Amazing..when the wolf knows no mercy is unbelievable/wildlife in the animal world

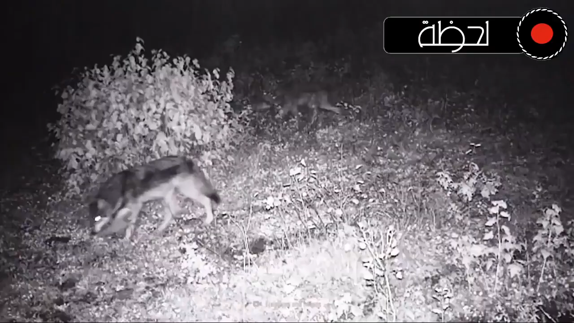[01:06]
ذلك الذئاب من عمر اثنين إلى ثلاث سنوات هذه بالفعل ذئاب ذكية وقوية العمود الفقري